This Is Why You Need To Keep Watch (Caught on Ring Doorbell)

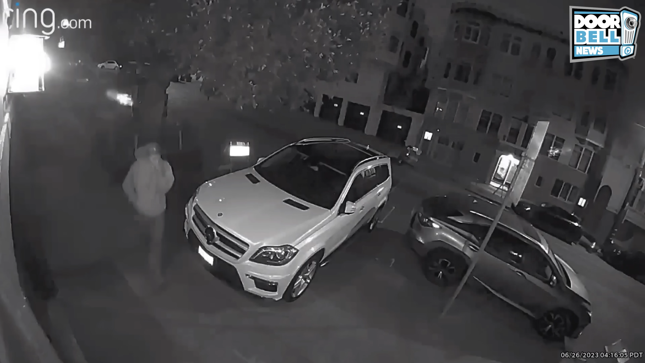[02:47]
San Francisco, California. We got a graffiti artist here. And your car is his canvas.